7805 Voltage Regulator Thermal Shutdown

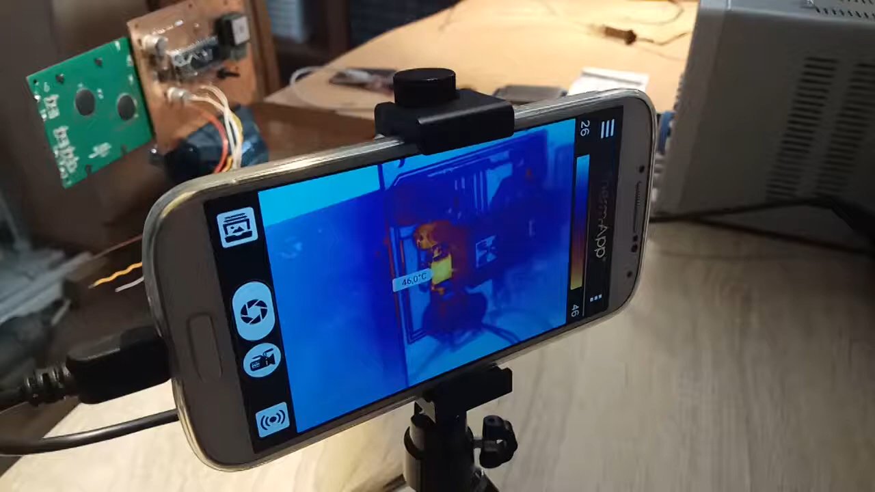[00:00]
On screen: spot 46.0°C
We are looking at my boat computer PCB which uses a 7805 voltage regulator to
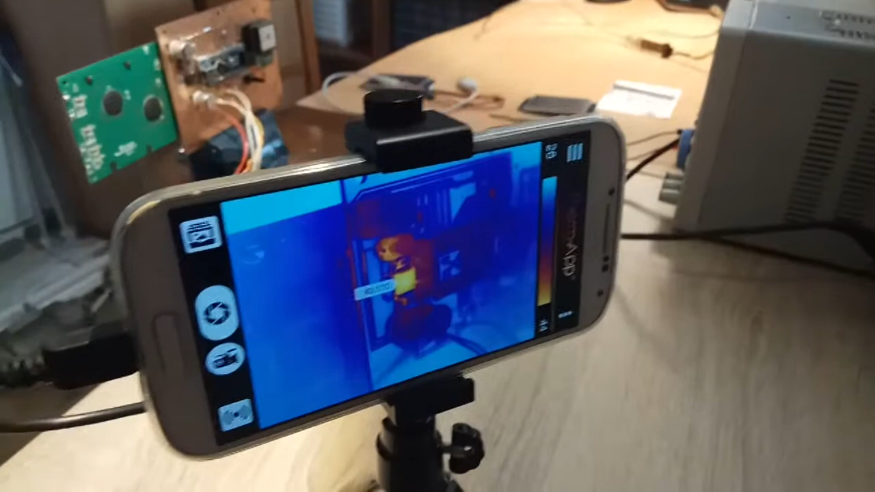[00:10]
drop the voltage from 12 to 5 volts needed to run a microprocessor and GPS module.
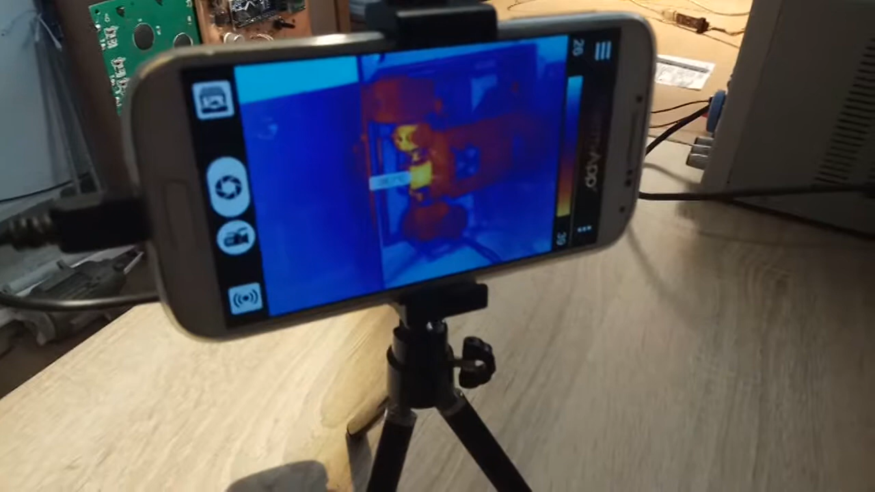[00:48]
So initial temperature is around 38 degrees C.
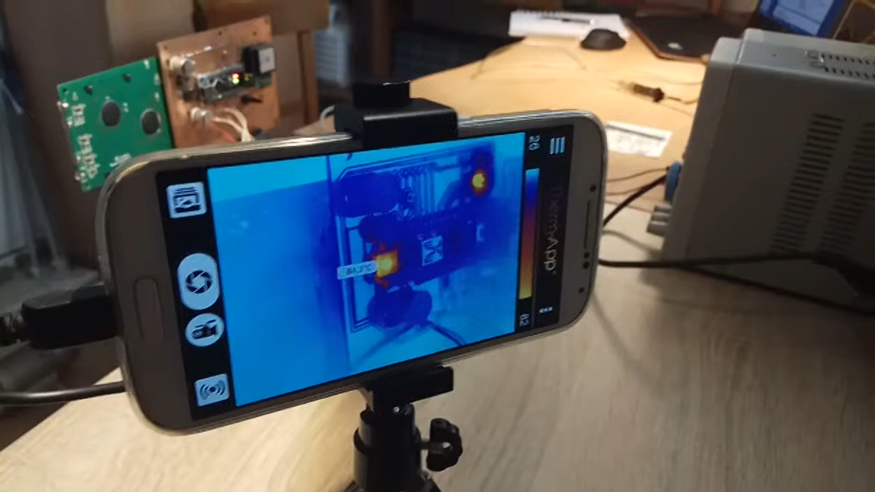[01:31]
According to datasheet thermal shutdown should be around 125 degrees C. Above that the chip will not work.
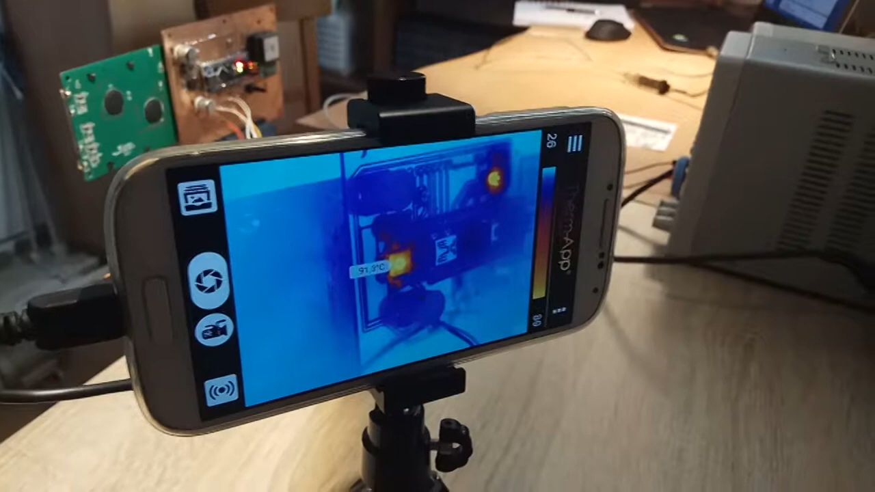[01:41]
it will just reduce the current and cool itself down. There is also here one more component which is heating a lot.
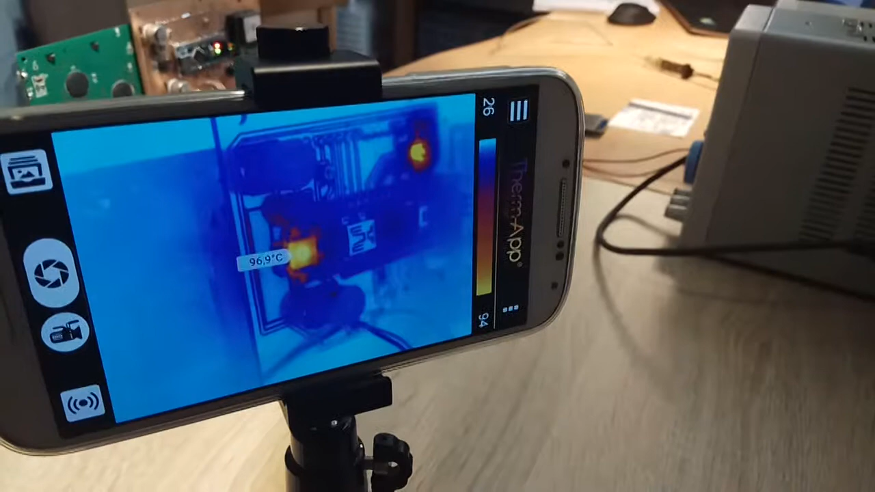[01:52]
On screen: spot 96.9°C
That is power supply for the LCD.
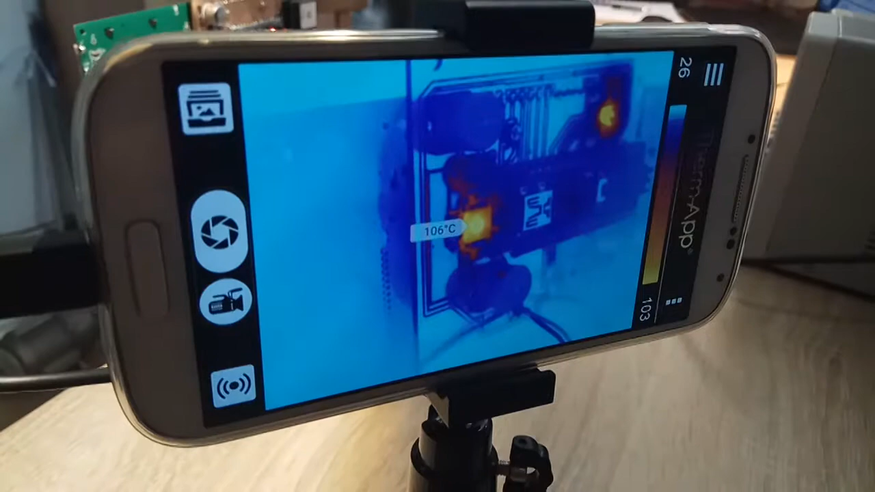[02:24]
On screen: spot 106°C
There is a cooling pad around the voltage regulator but it's not enough.
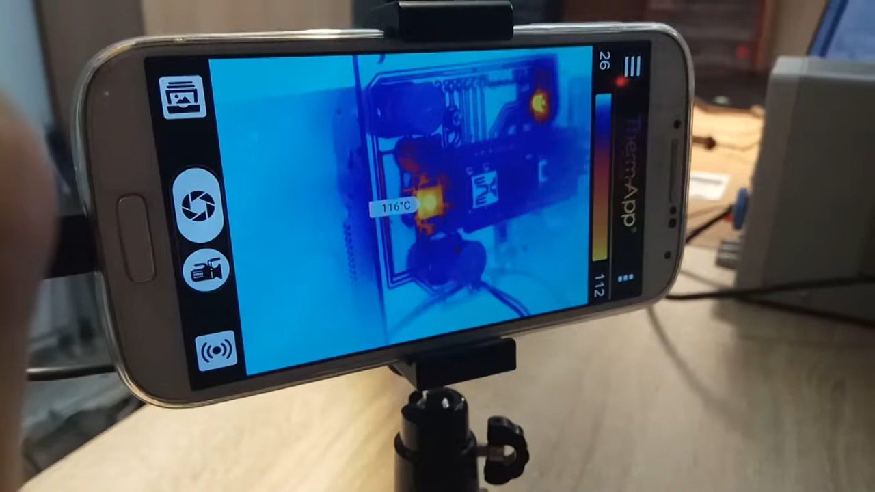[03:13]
On screen: spot 116°C
We are getting closer and closer.
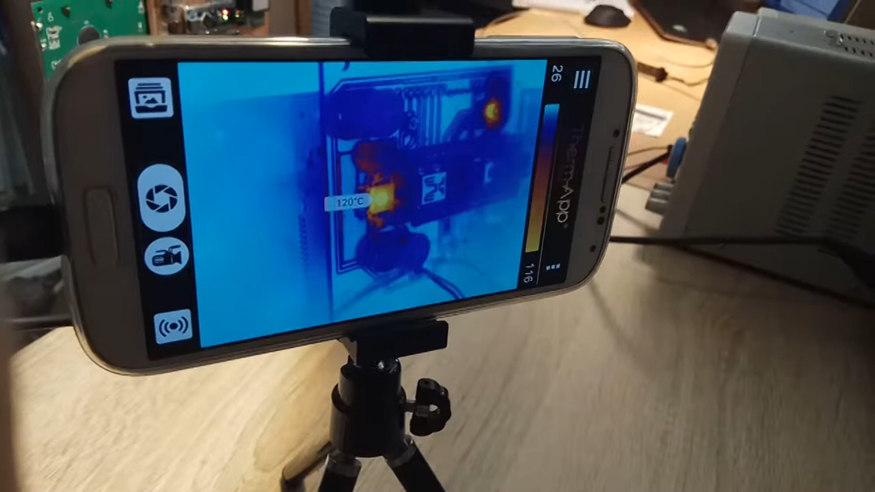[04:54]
On screen: spot 120°C
shuts himself down cools down a bit and then restart